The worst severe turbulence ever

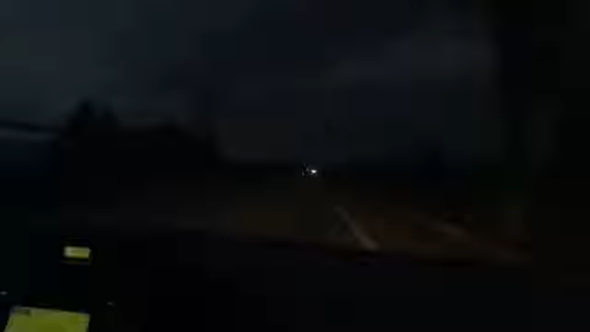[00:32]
Right now we're heading to Ottawa International Airport, and I'll talk to you when we get there. And we are currently on the highway, and it's starting to rain. And yeah, guys, right now we're on the plane. We'll let you know when we start up.